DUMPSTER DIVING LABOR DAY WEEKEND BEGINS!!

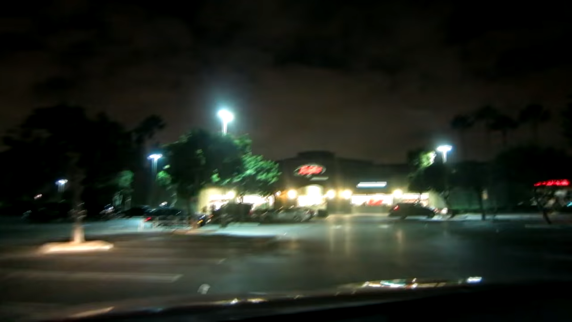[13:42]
Boo on you, Albertsons. But luckily, this is near Office Depot, so let's go. All right, my friends, got in and out before closing. We're looking absolutely fantastic.